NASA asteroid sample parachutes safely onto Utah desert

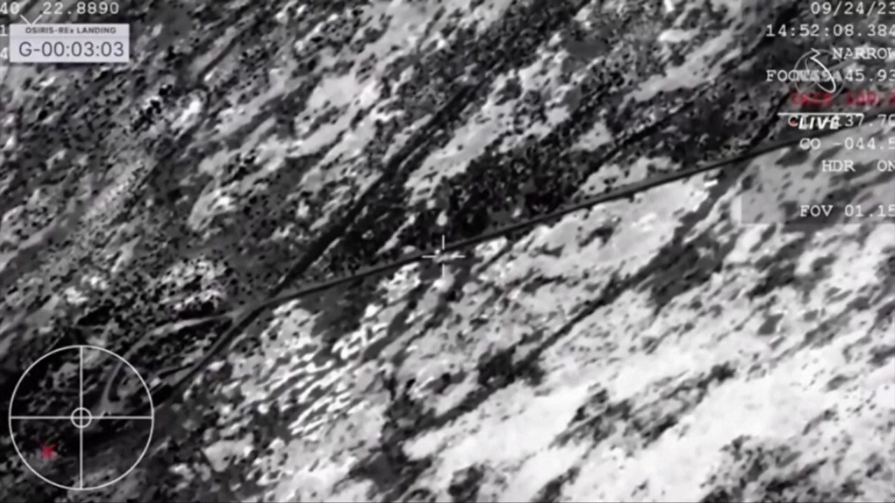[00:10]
The team on the WB-57 doing it. Touchdown. I repeat, PDO.
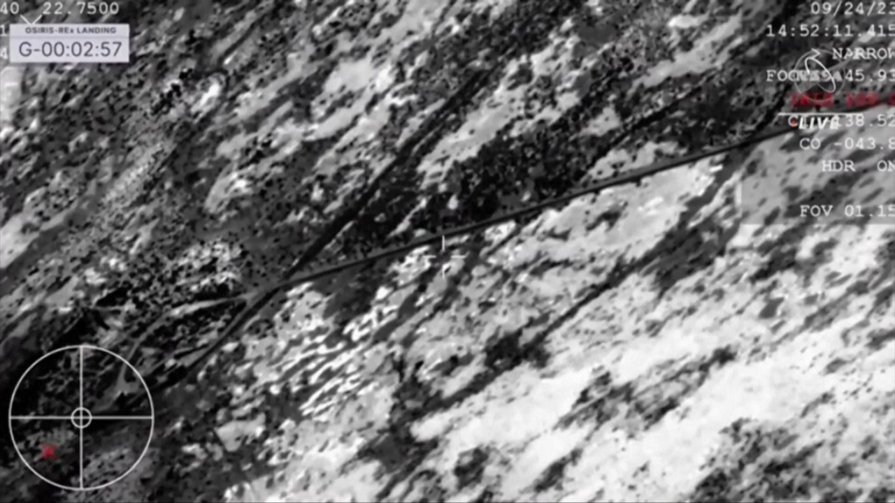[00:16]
SRC has touchdown. And touchdown of the OSIRIS-REx sample return capsule.